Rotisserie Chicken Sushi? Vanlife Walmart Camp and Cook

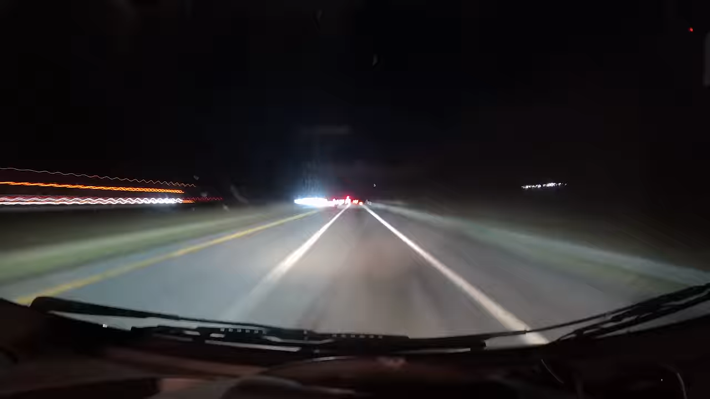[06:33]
So we're going to have to go. Here we are going to be camping for the night. Lovely shopping center over here.
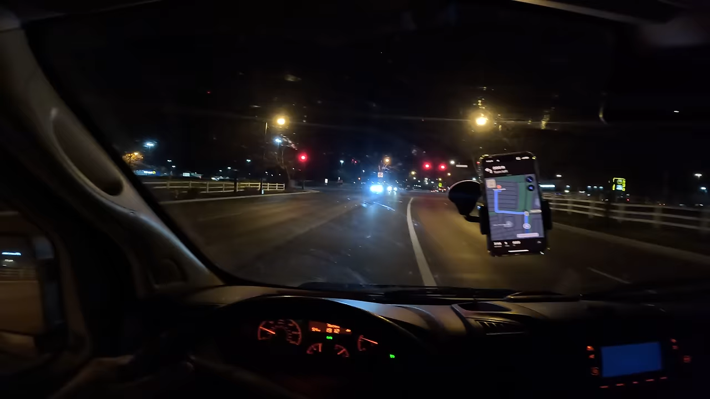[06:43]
So today we drove just about six and a half hours, passed through three states, and made our way almost to Columbus, Ohio.
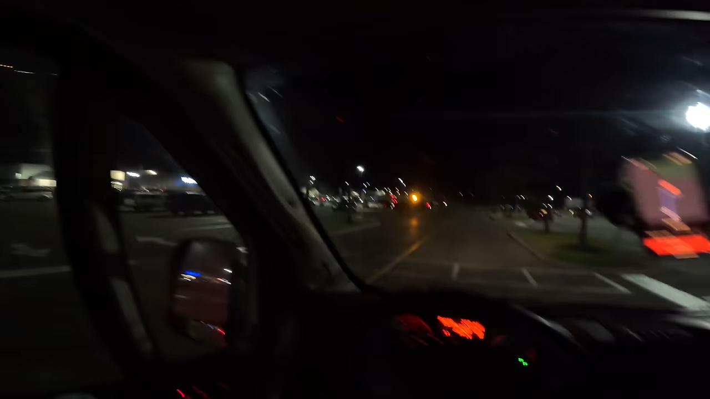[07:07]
There is a security car driving around. Hopefully we don't get kicked out.
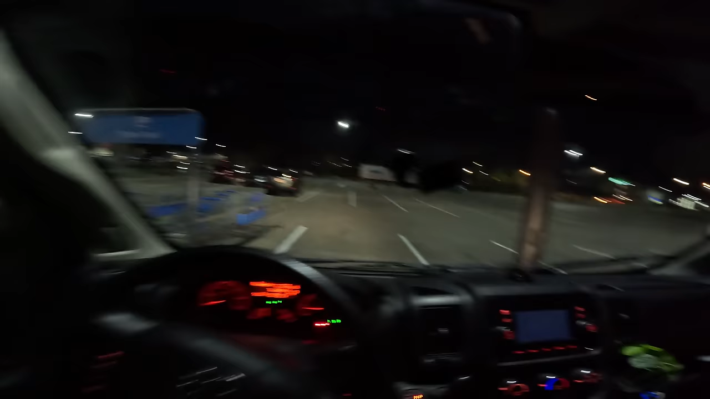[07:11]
There we go. Got a spot right here under the light.